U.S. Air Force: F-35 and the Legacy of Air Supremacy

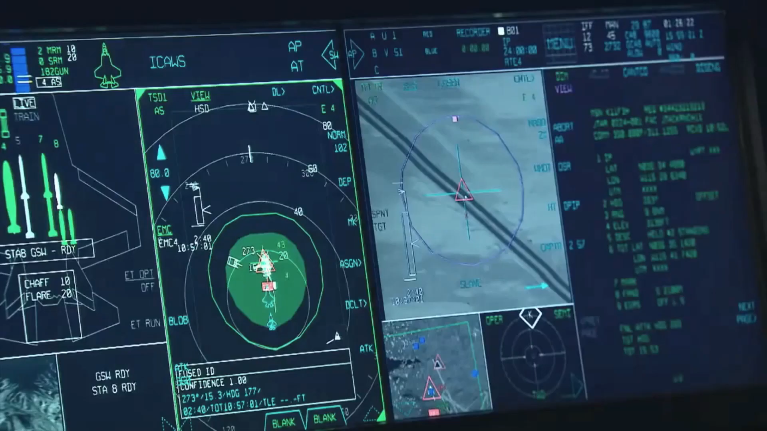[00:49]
voice communications, messaging formats, and a multispectral integrated sensor suite.